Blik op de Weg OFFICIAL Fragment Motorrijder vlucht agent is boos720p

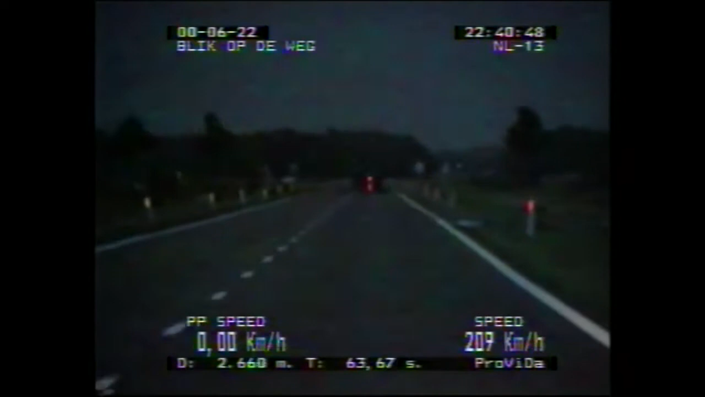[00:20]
Als wij de weg opdraaien, is hij al bijna uit het zicht verdwenen. En ondanks snelheden van over de 215 km per uur, loopt de motorrijder nog op ons uit. Dan verlaat de motor de auto weg en zouden we eventueel bij kunnen komen. Maar ook nu nog is dat makkelijker gezegd dan gedaan. Als een dolle gaat de motorrijder er weer vandoor.